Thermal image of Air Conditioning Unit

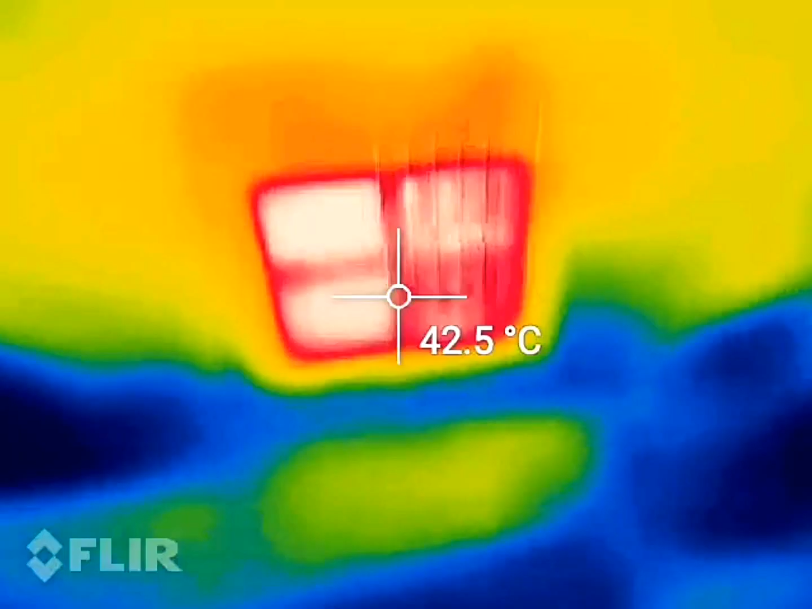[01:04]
On screen: spot 42.5°C
That said, I come into the house and check out the vents in the house.
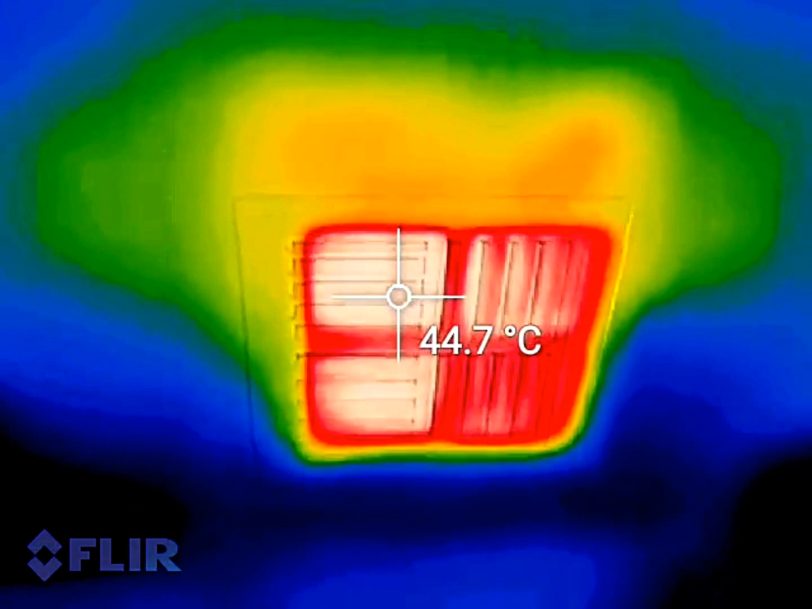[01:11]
On screen: spot 44.7°C
They're nice and warm. So, at least I know my heat is working in all rooms in the house.
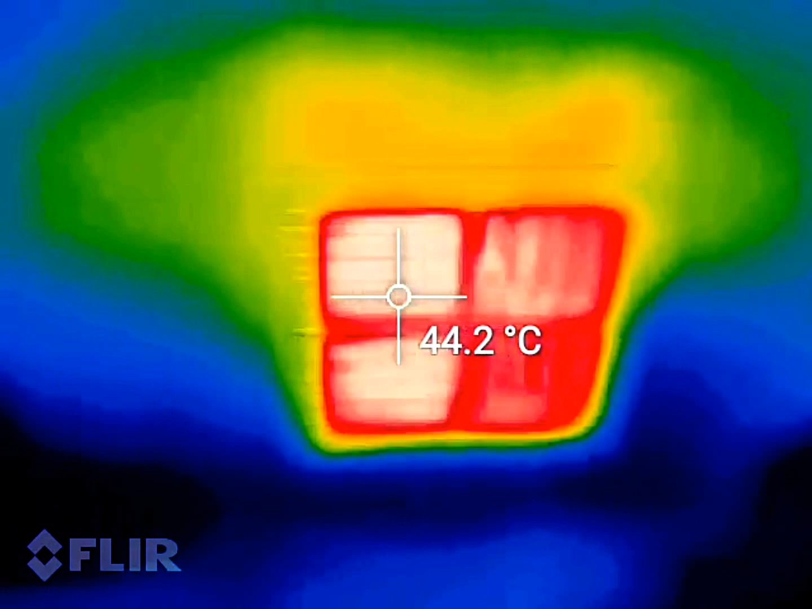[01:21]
On screen: spot 44.2°C
That said, I'm not guaranteed it'll be doing this next week, because it's been doing this funny thing where some days it will work and some days it doesn't. But, yes, you can see the nice radiation of heat as it gets away from the vent.
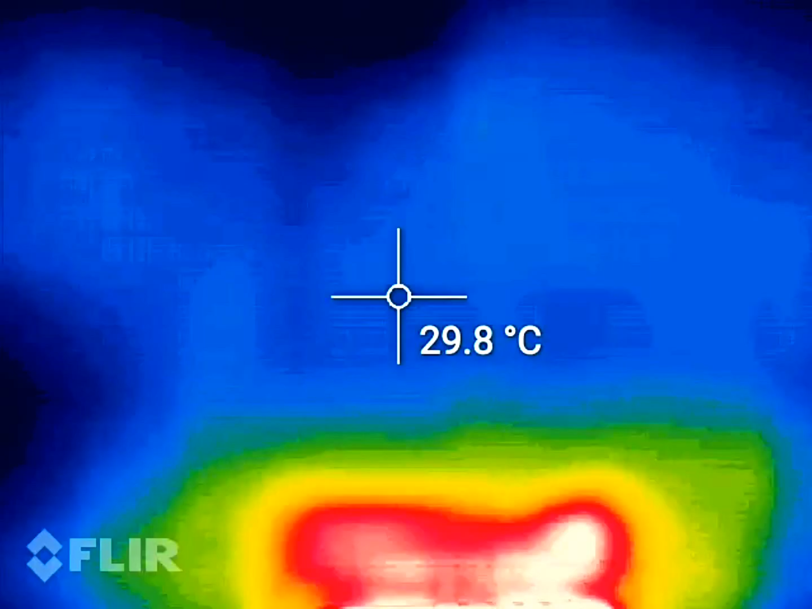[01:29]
On screen: spot 29.8°C
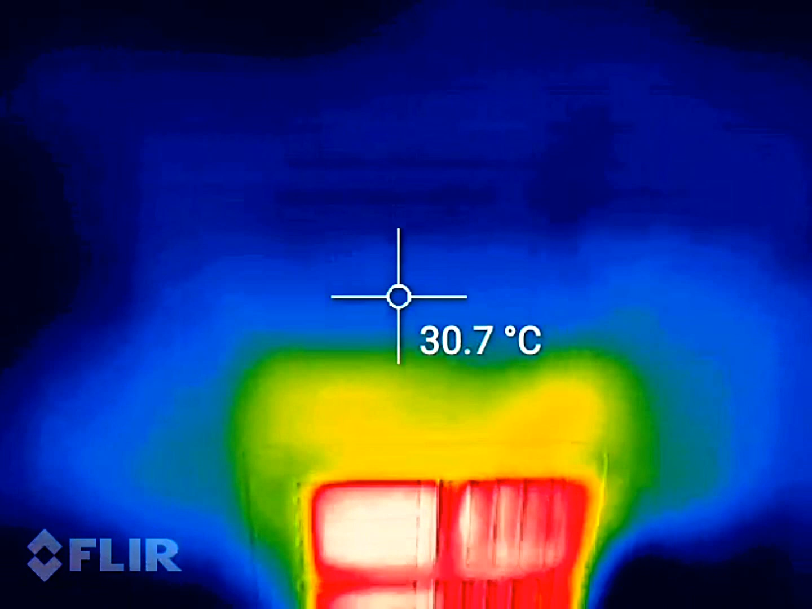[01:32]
On screen: spot 30.7°C
Look at that, all the way up to that. So, let's go.